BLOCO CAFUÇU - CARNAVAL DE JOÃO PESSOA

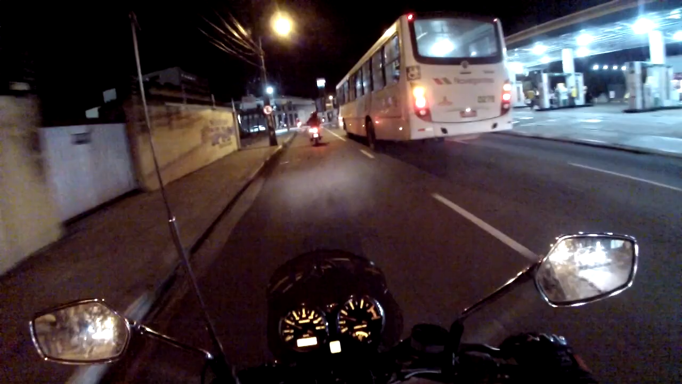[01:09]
Achei legal o busão aí, o ônibus com o alerta ligado, avisando que vai parar,
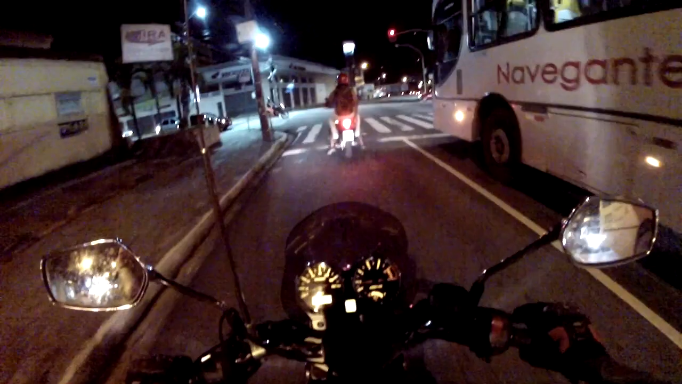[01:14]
mesmo sabendo que tem um sinal aqui, que a gente deve estar sempre atento a isso.
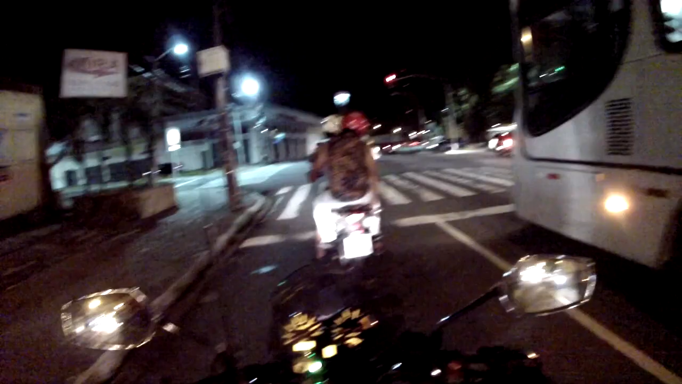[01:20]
Ele nos deu uma força avisando através do sinal de que ia parar.
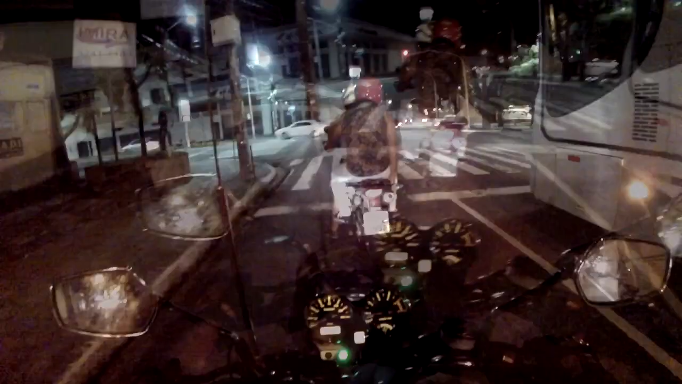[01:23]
Tô bastante falador hoje. 21 horas e 51 minutos é o que está dizendo ali o
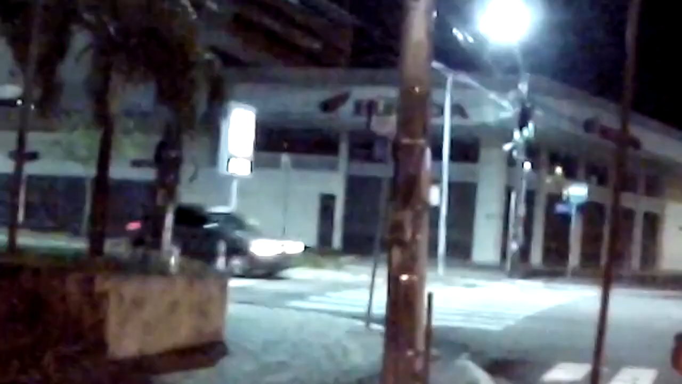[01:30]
relógio de rua e marcando 27 graus Celsius.
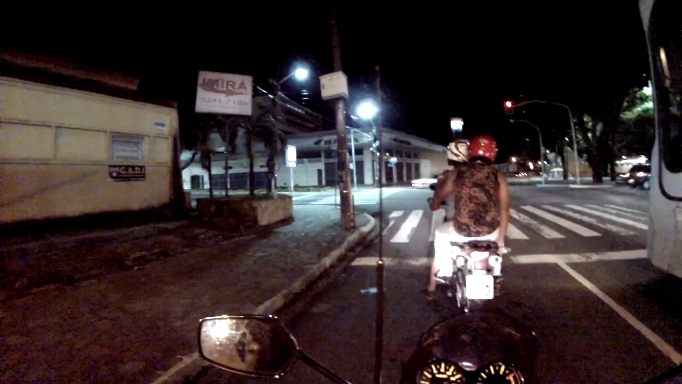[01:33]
Provavelmente a câmera não está alcançando, se estiver ótimo, se não estiver, eu estou dizendo. A hora dessa gravação, sexta-feira, 21 e 51, 27 graus em João Pessoa.
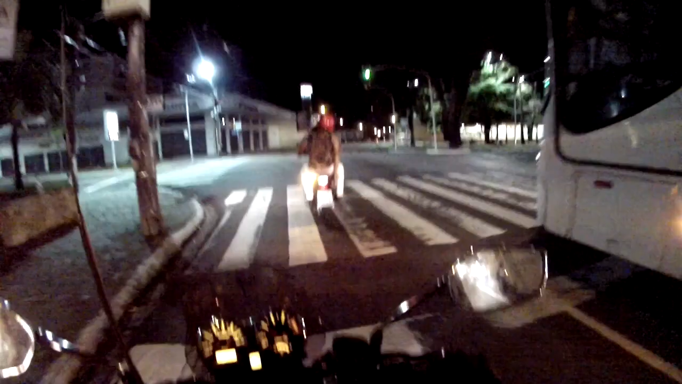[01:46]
Centro da cidade, Avenida dos Tabajaras agora, é essa que nós estamos aqui ingressando.
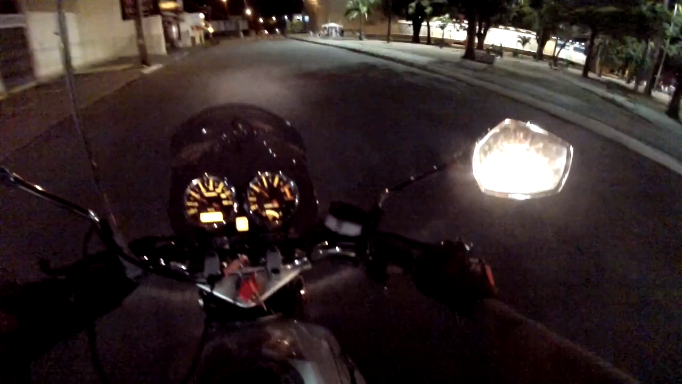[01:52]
Cidadão aí querendo atravessar, não sei se ele está 100% sóbrio.
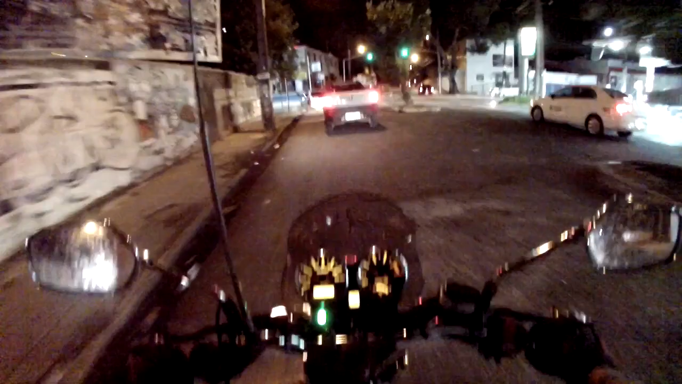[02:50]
Então, esses eventos que aglomeram pessoas, né? Inclusive, olha só, outro sinal amarelo. Aí eu passei para pegar aquele verde. Se eu parasse nesse, eu parava no outro. Essa é a sequência maligna que os sinais querem me impor. Mas voltando à questão, a gente não vive num país sério, né? Os meliantes estão soltos e eles procuram os eventos onde se reúnem as pessoas, onde tem um bom volume de pessoas e aí consequentemente eles podem lucrar.
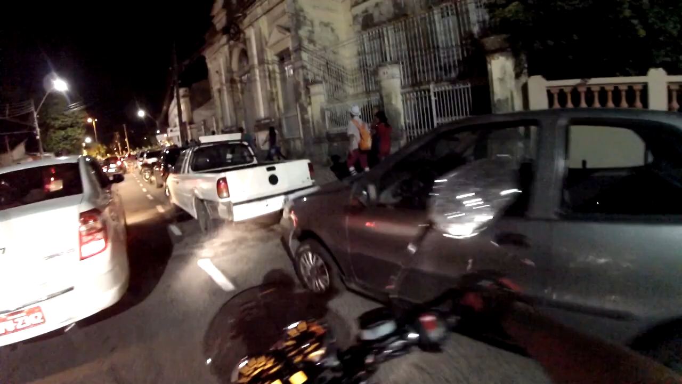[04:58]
Apesar que tem uma figura aqui com essa mochila laranja, essa meia aí tá bem escrotão, né?
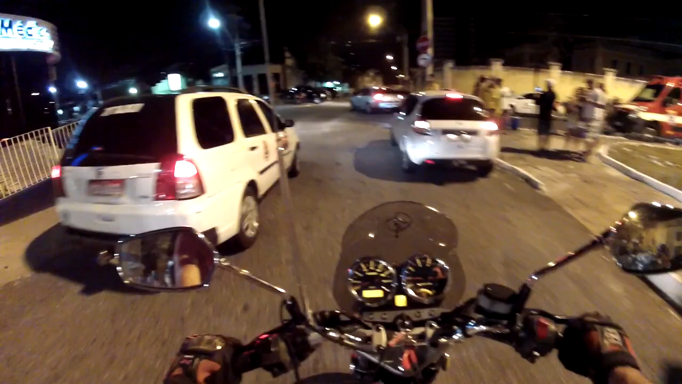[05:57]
Vamos deixar a moto por aqui, acho que vou deixar por aqui, ver se eu achar uma vaga legal. Isso. É.
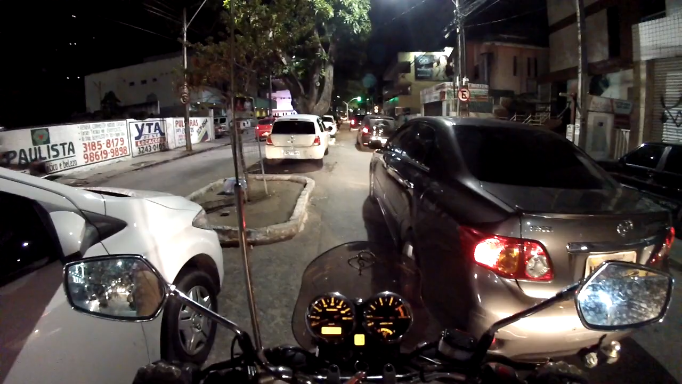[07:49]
Eu só esqueci que eu tinha que estacionar a moto e já tô indo embora, me afastando do negócio ali. Eu tinha que estar voltando pra lá, né? Eu tenho que encontrar um lugar pra deixar a moto lá perto. Deixa eu descer pro lado da lagoa aqui e ver o que é que a gente tem de estacionamento aqui. Eu quero um lugar que esteja movimentado, que esteja legal, onde eu possa ter a certeza de que a moto não vai ser vítima de vandalismo, né?
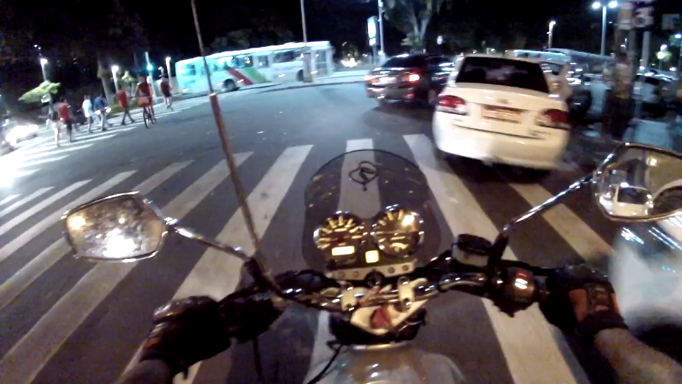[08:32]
assim, para nós. O centro está bem movimentado em função do evento, em função do bloco.
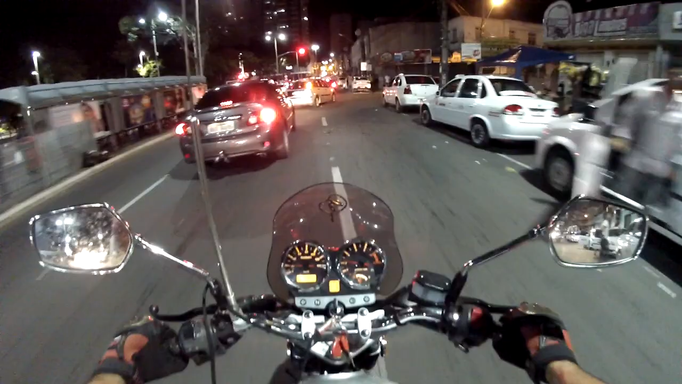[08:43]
Ali tem um lugar que é legal para deixar a moto, mas eu acho que pela quantidade de pessoas aí,
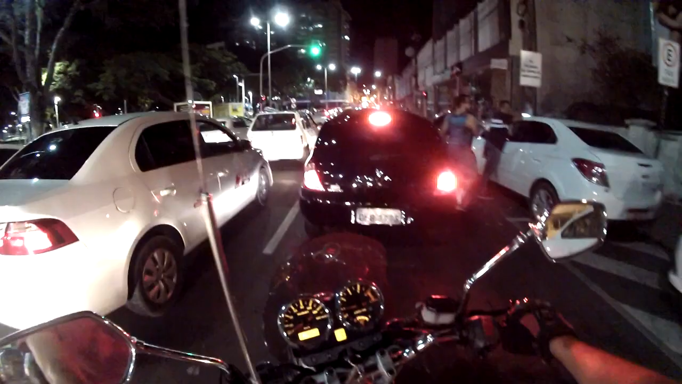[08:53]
eu acho que
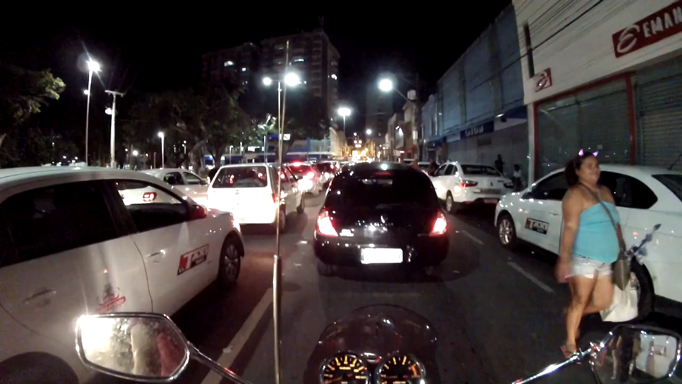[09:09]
não vai ter vaga para mim botar, para eu botar a moto ali. Cachorros na janelinha.
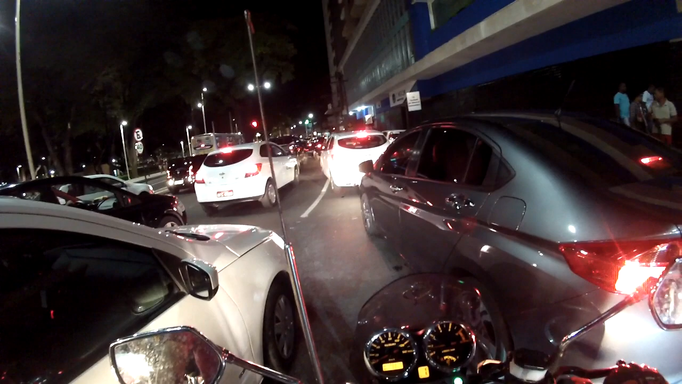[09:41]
Travado. Assim está o trânsito aqui. Travado.